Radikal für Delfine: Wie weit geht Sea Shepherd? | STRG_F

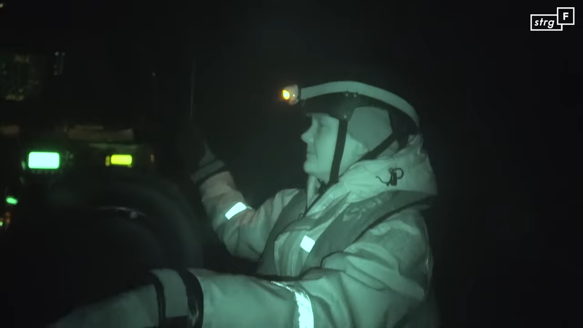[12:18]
Getroffen haben sie uns nicht. Nach über 4 Stunden sind die Netze des Kutters fast eingeholt.
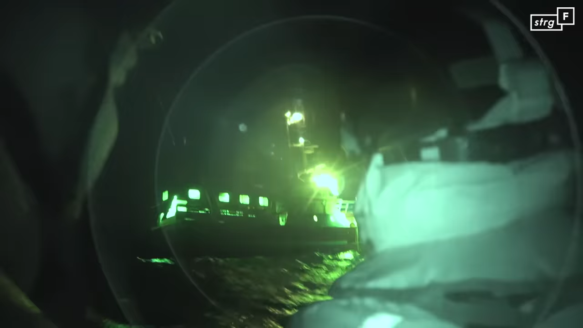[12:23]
Ein Delfin war in dieser Nacht nicht dabei. Wir fahren zurück zur Sam Simon.
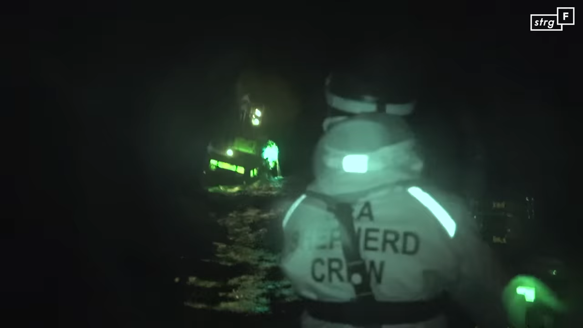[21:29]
Und dann kommen wir an den Fischkuttern an.
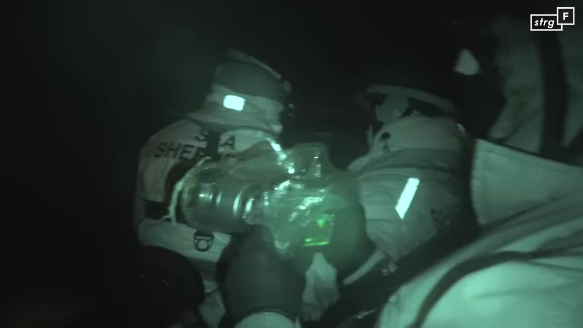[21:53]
Da seht ihr jetzt nochmal, wie die arbeiten. Die haben da so einen langen Tisch.
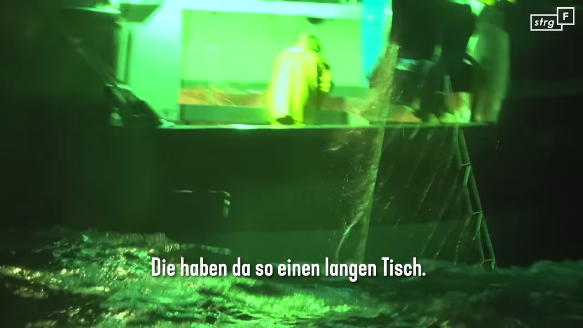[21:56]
Von dem Netz da rechts werden die Fische hochgezogen und dann direkt auf so einer Weiterverarbeitungsbank
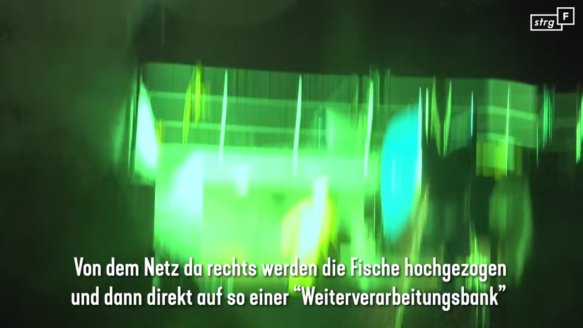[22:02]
kurz totgeschlagen und dann aufs Eis gelegt.
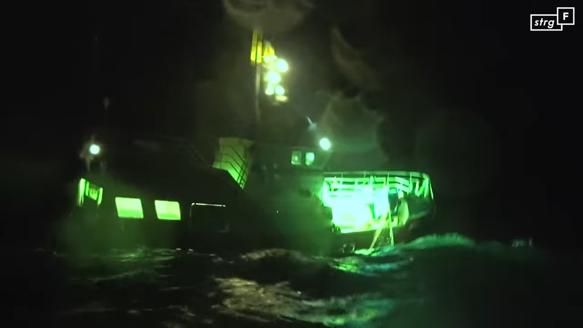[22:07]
Nicht nur wir, auch der Fischkutter kämpft mit dem harten Seegang.
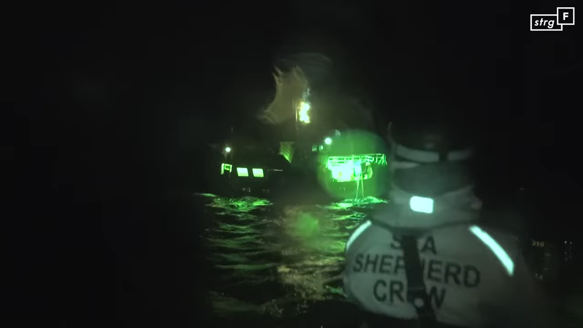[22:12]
Und die Stimmung dort wird deutlich rauer.
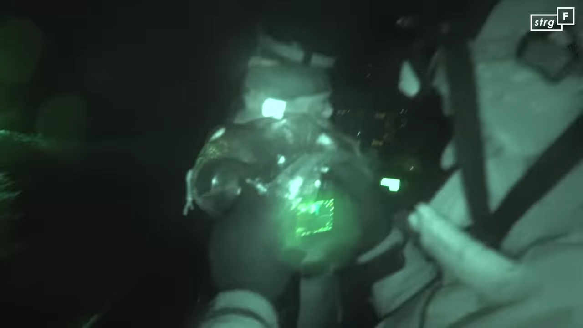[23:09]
Nach 4 Stunden ändert der Kutter plötzlich seine Richtung und fährt los. Und dann werden alle etwas hektisch und ich verstehe nicht so ganz, was passiert.